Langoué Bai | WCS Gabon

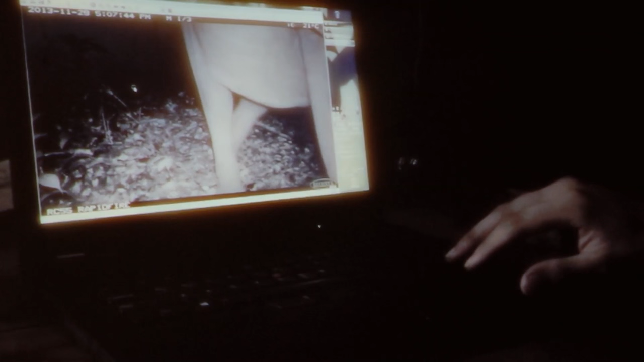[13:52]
That's the elephant having a go at the camera.
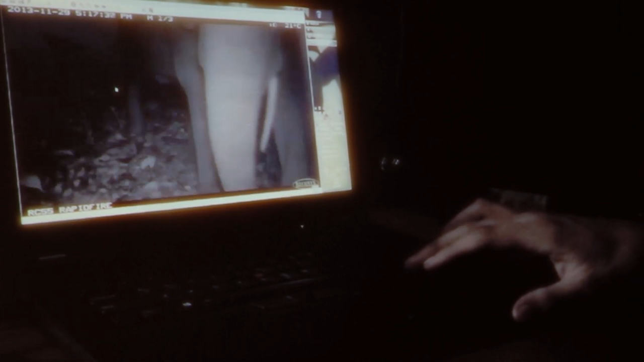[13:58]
She comes in, notices it, has a little sniff. That's probably the inside of his trunk.
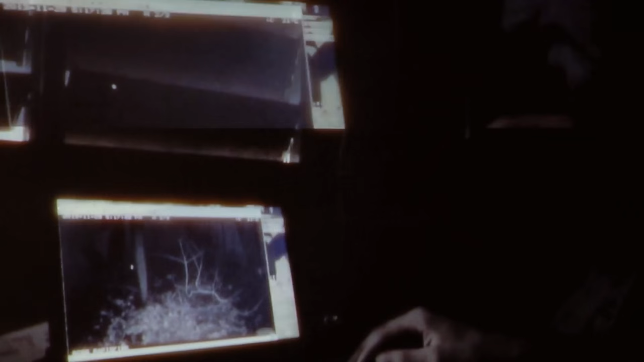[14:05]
Backs off a bit, decides to head off in another direction. Ah, there's his little sister.